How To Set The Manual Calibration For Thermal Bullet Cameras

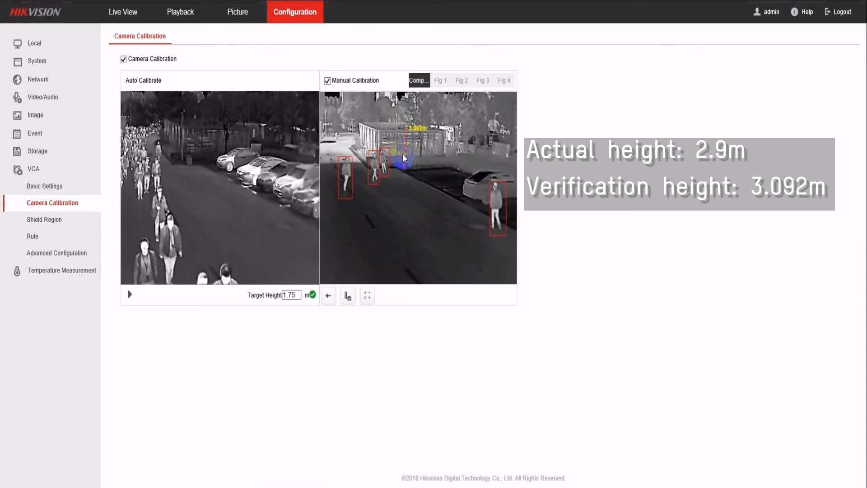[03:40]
Compare it with the real size to verify the calibration accuracy. It looks a little télé tactful. It will be number one.